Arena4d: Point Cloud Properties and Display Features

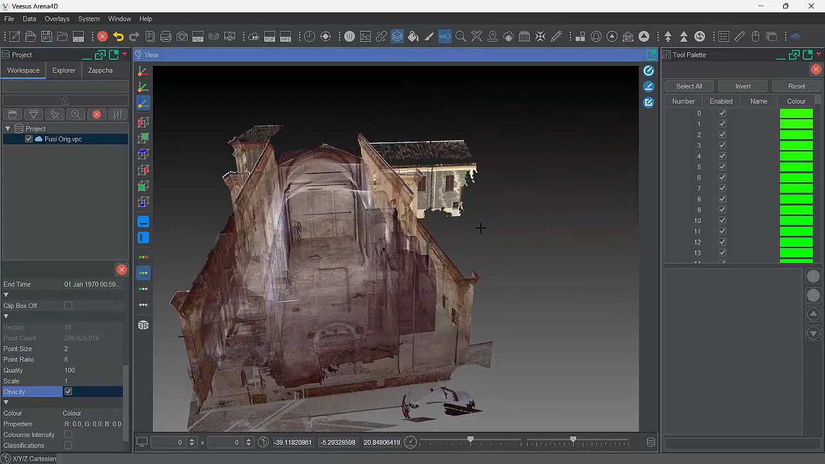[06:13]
You could go in here. And type in a scale. To put that. Back to the correct. Units. Just in case. Next tick box. Here is opacity. You could call this. X-ray. Some people call this. X-ray. So we can see. We're looking.
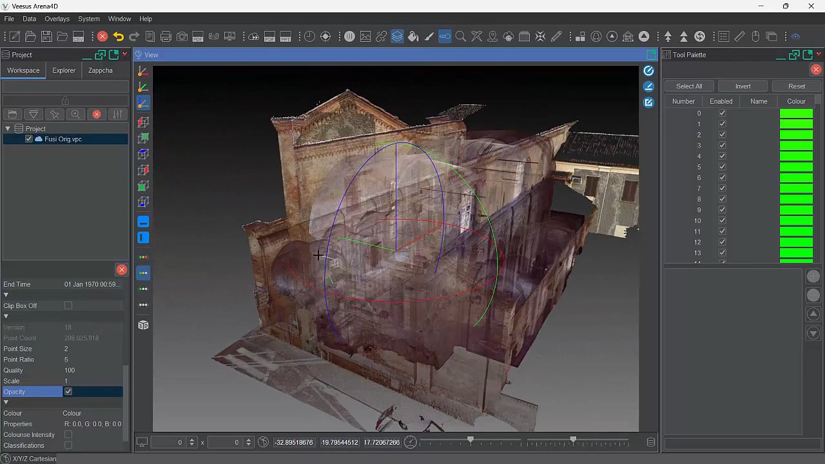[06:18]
Through this building. This building is. 300. Just under. 300 million points.
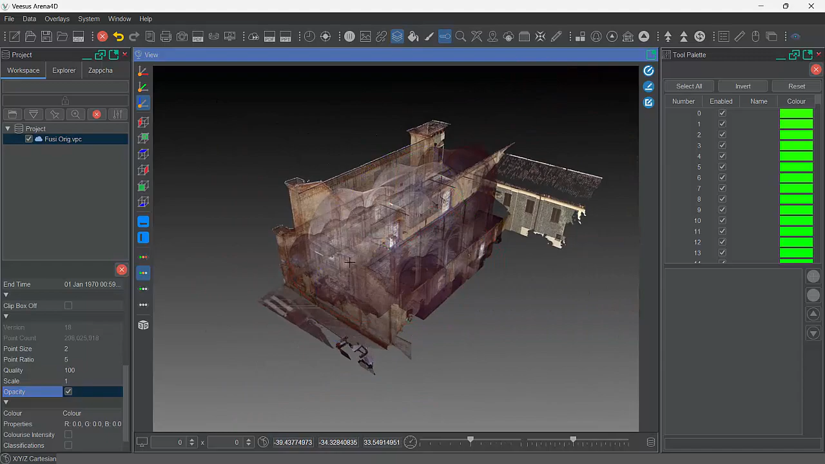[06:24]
There's. No performance. Hit. So. If that's important. To you. Great. For doing animations. And things. So you can see. Through the building. And then go into the building.
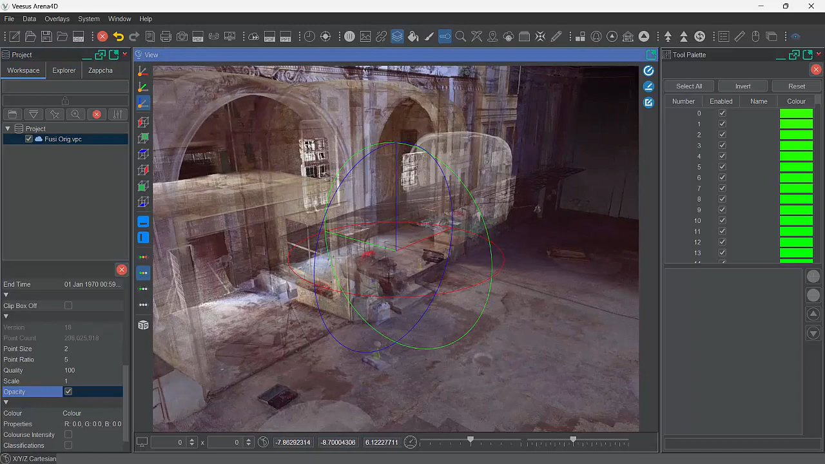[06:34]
Etc. And then turn that off. So it's back to solid. It's just a great feature.
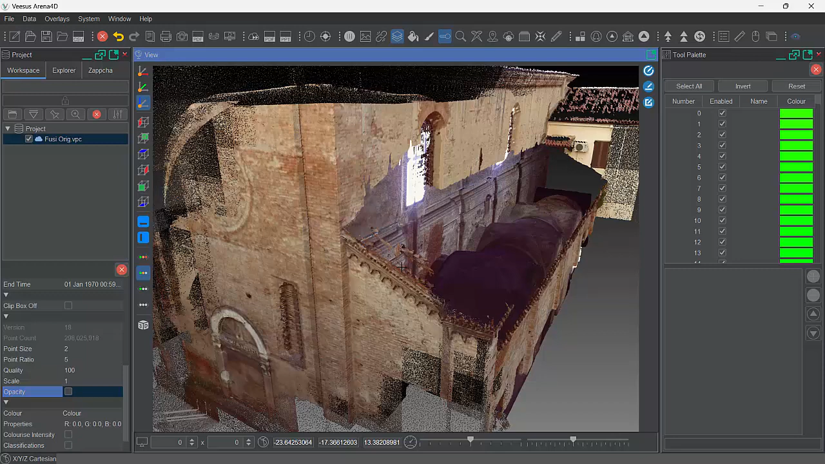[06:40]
Here. You can see. Where I changed the color. To force color. To. So this is respected. We can go. Actually go in here. And actually. Change the RGB values. And. Why would I do this? This. Can be useful. If you have multiple scans. And it's take. Done over a couple of days. Or whatever. And. The. Weather changed. It might have been a bright day. One day. The whole day. The next. It means you could try and. Bring up the contrast. And brightness. And colors. To make them.
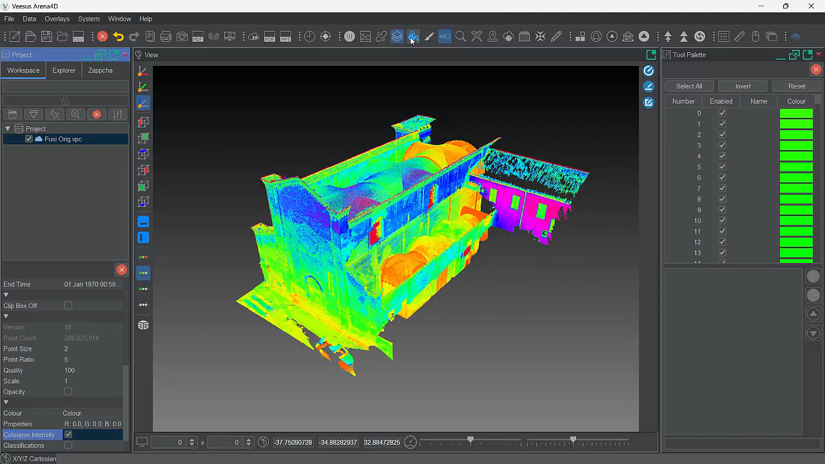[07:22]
Look. As if they were scanned together. Just. Just makes the visuals. Look better. You can color. Intensity. If we're. In intensity mode. Which can be useful. For some people. And. We. Also support. Classifications. 256. Levels. And. This point cloud. Doesn't have any.
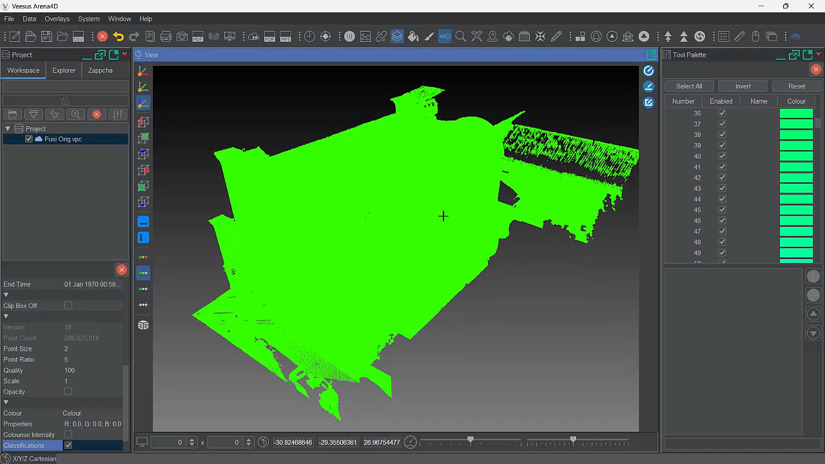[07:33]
So it's just. Turning green. But they would be. Reflected. Here. Under this option. Other.
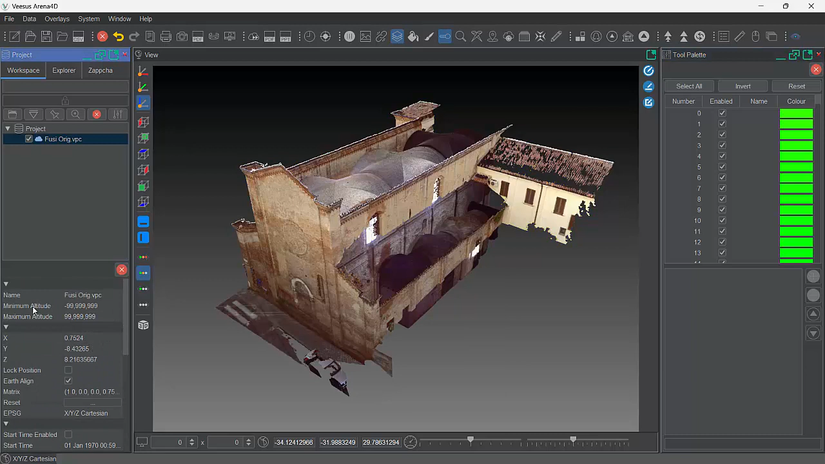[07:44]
Useful things. In here. It tells you. The name. How many. Points. That. That point. Cloud. Is. Just under. 300 million. Which version. Of the VPC. Creator. Was used. To create it. XYZ coordinates. You can type. In here. So. I could type. Zero.
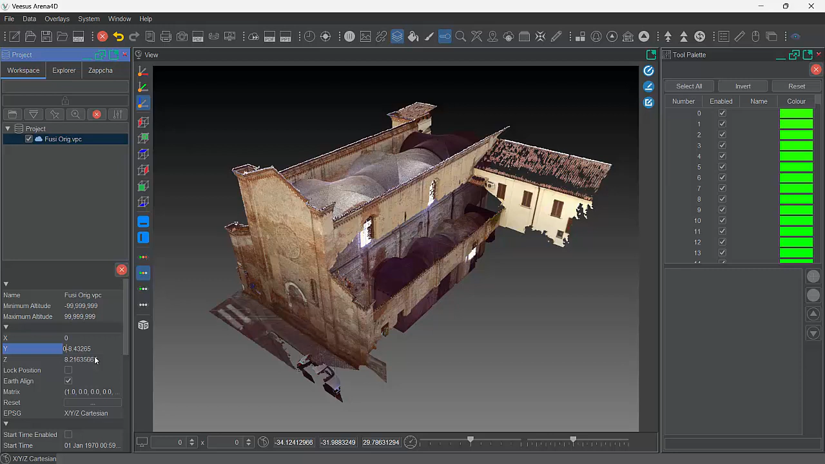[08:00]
Zero. And. You can see. That point. Cloud. Is actually. Moving. Let's move. To that. Coordinate. System. If. Your point. There was. Geo. Reference.
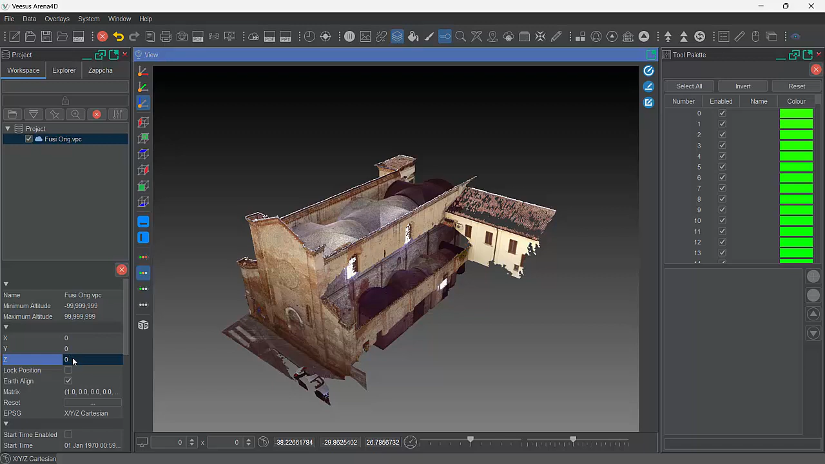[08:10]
You could. Quickly. See. Those. Large. XYZ. Values. For the globe. We have. Lock. Position. So. Up. Here. In. Another. Video. We have. Position.
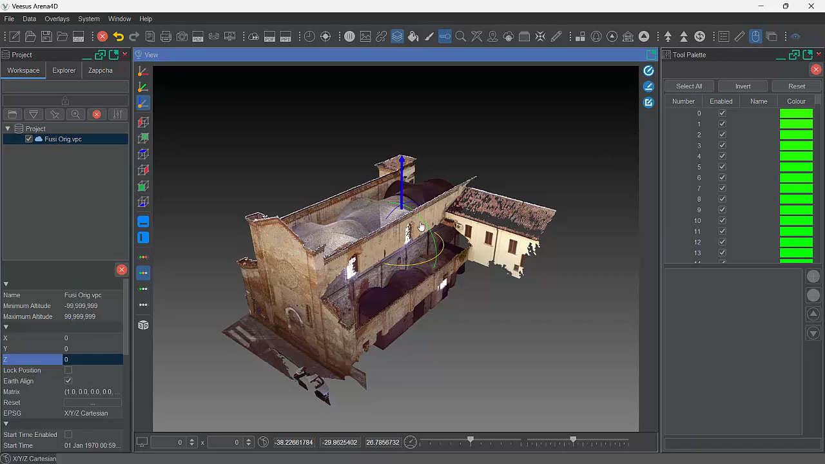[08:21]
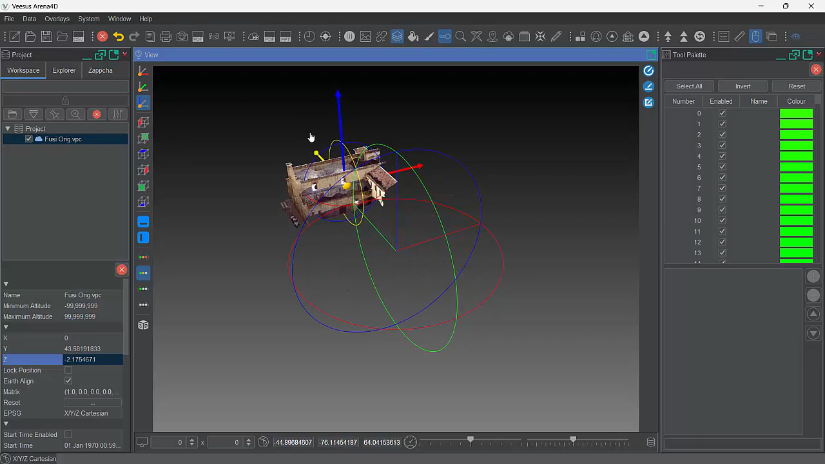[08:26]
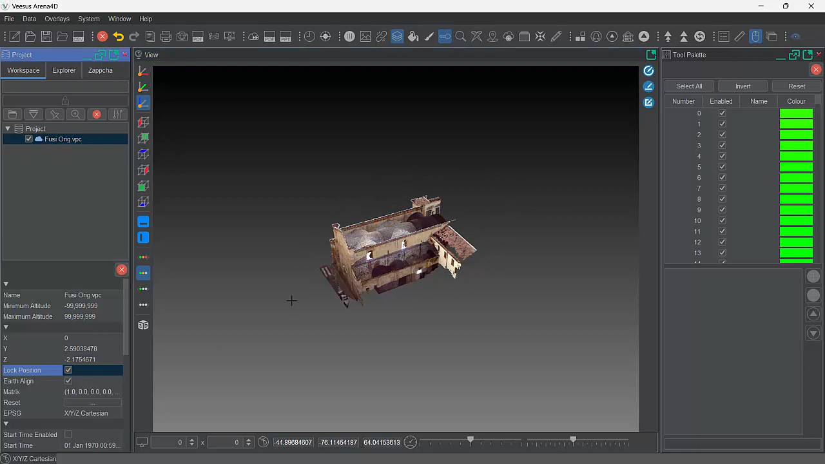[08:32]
Just. Be. Mindful. If. Don't. See. The. Tool. That's. Because. It's been. Locked. Earth. Aligned. Ticked. Default. Never. Expect. That. To be.
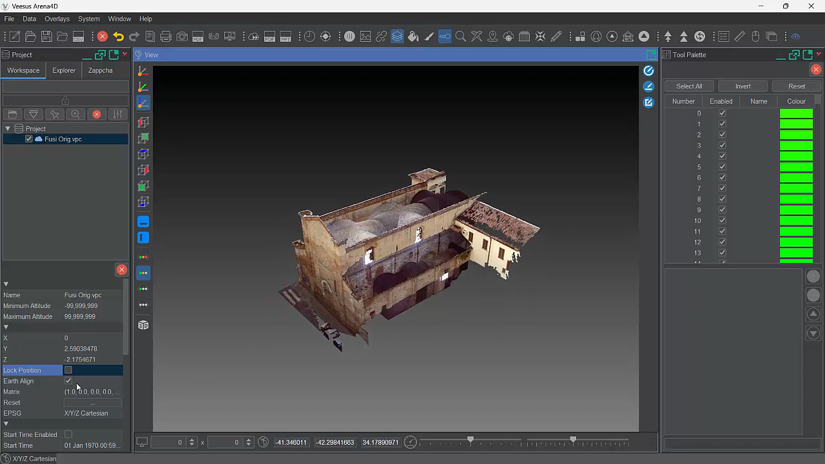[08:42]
Taken off. That. So. Geo. Reference. Data. Aligned. To the earth. Correctly. If. Your. Has come. In. Geo. Reference. Test. And. May be. Incorrect. You. Can. Specify. Here. An. EPS. G. Code. For. For. Selected. Point. Cloud. So. Then. It. Correctly. By. Typing. The. Correct. There. We have. Start. And. End. Time. So. Arena. 4D. Allows. To. To. To. To. To. To.